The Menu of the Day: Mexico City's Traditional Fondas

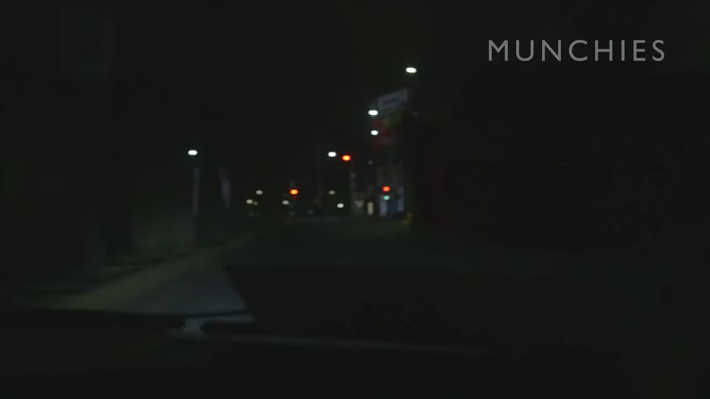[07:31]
So it's just past 5 a.m., the streets of Mexico City are pretty empty and now we're headed to Fona Margarita,